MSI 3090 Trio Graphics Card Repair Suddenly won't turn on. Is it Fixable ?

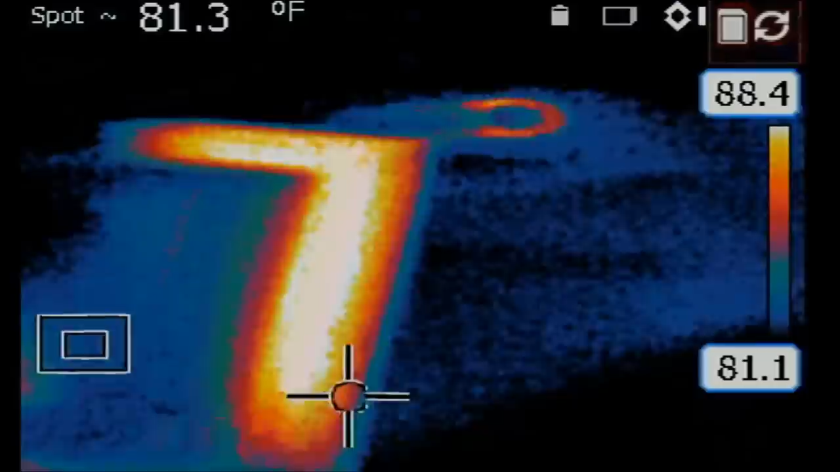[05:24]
On screen: spot 81.3°F
And we have another line of MOSFETs right over here.
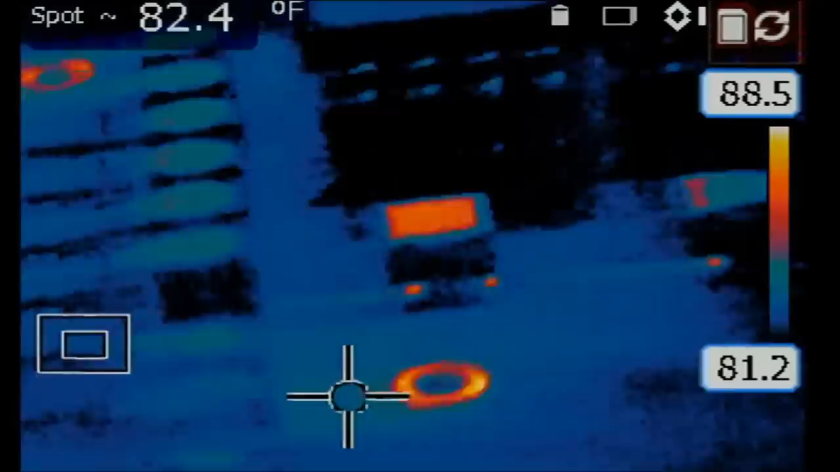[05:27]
On screen: spot 82.4°F
And basically we should be able to see the whole board by going back and forth. It's a big board. Our connectors are here, 1, 2, 3.
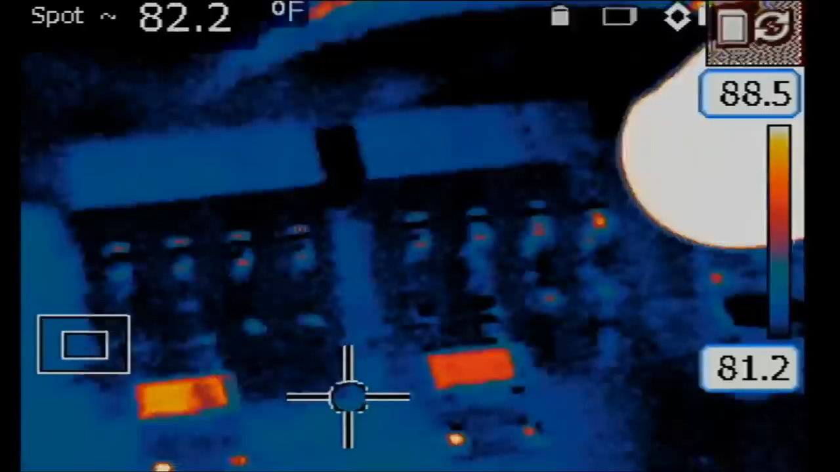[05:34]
On screen: spot 82.2°F
The short is coming from here.
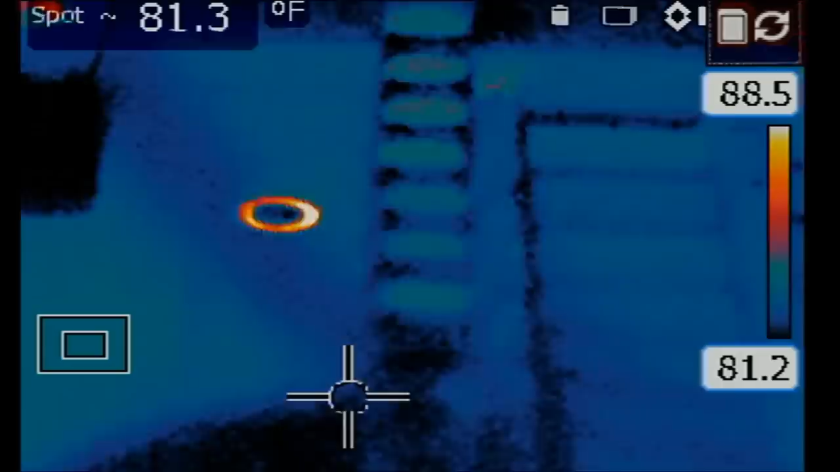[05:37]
On screen: spot 81.3°F
Okay, so right now I injected 1.5 volts and the meter is drawing 2.3 amps. And look at this. Short is coming from the last MOSFET.
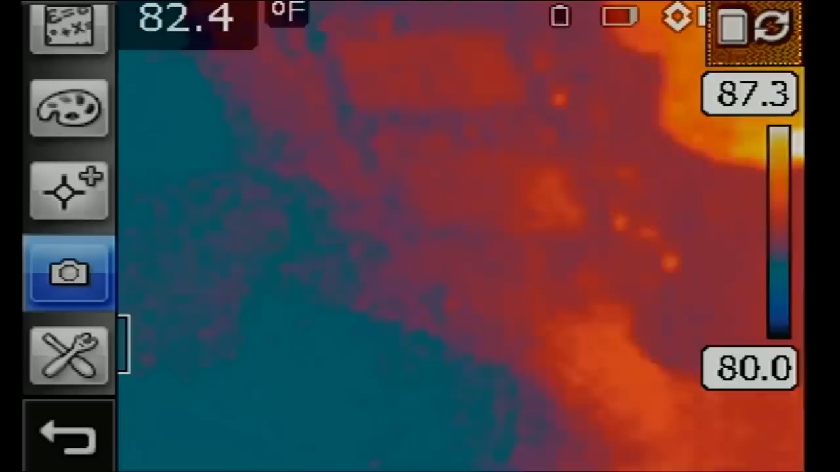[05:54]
See? When I inject voltage,
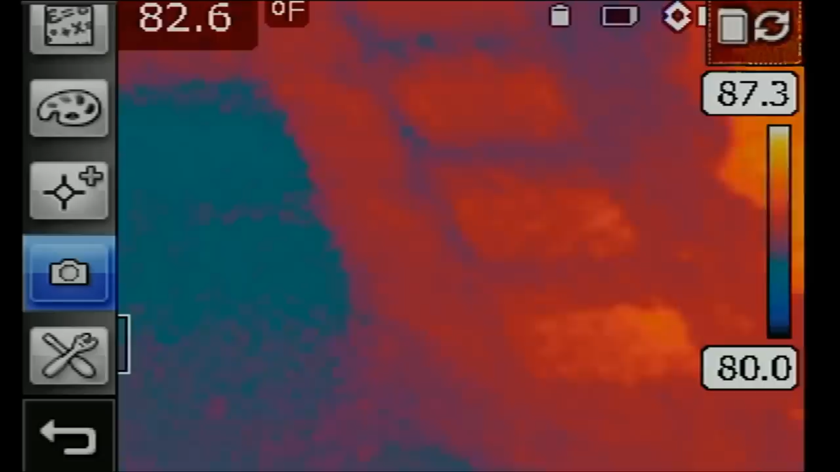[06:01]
On screen: spot 82.6°F
the MOSFET right over here. Let's go under the microscope.
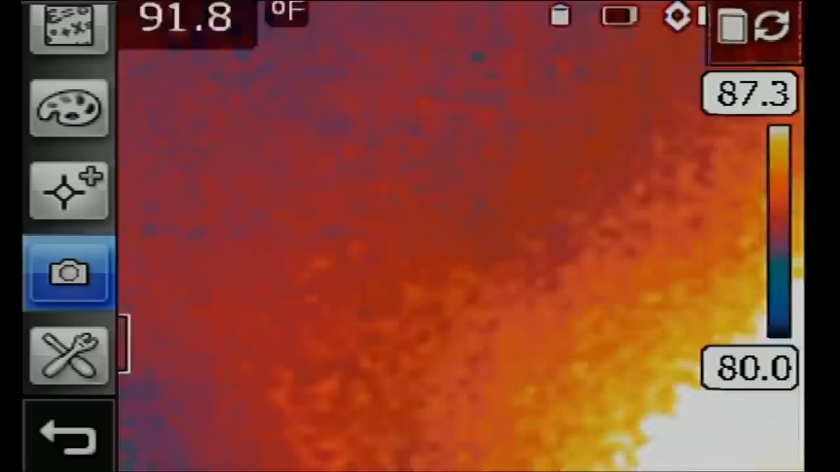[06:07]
On screen: spot 91.8°F
And it's this one right here. And that's the last MOSFET on the bottom.